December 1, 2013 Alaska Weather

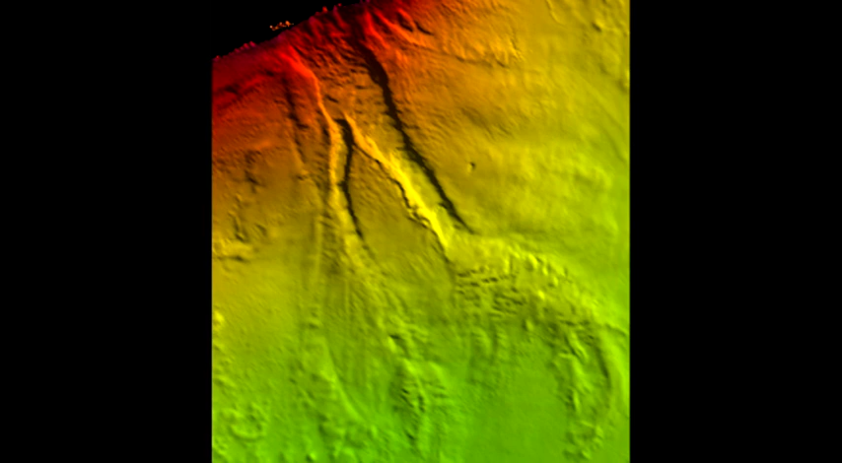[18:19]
We don't know yet whether this was formed during the 1964 earthquake or whether it's an active feature, but that's certainly something that we'll be wanting to look at very soon.
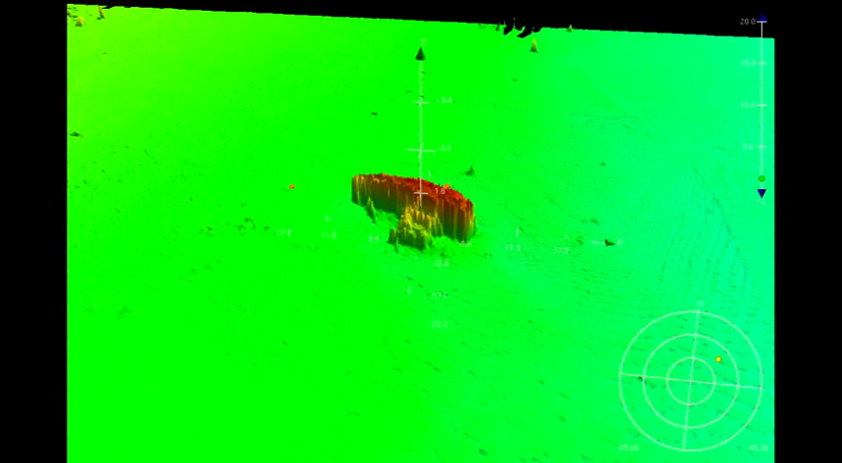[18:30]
Another interesting feature, there was a wreck discovered off the Homer's Spit that was not well known before. Probably fishermen knew it was there, but we didn't.
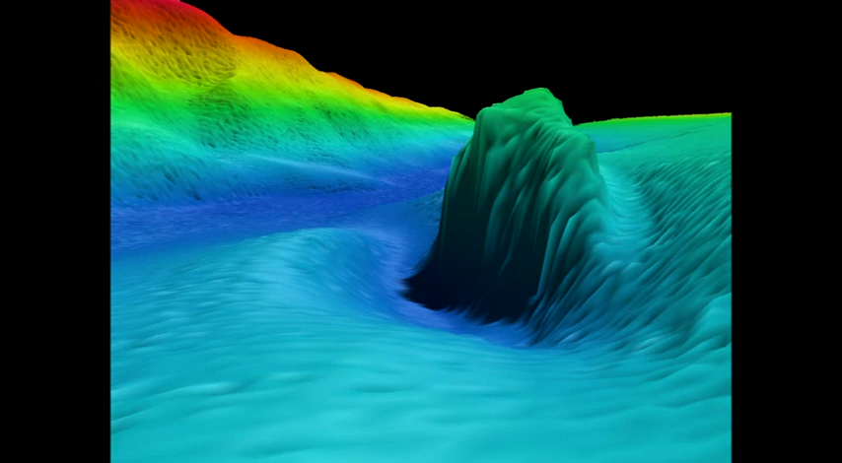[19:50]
So this 150-foot, you know, huge rock or whatever it is, we don't know yet, you know, they jumped right on things like that. So it's exciting, geologists see one part, you know, fisheries managers see something else.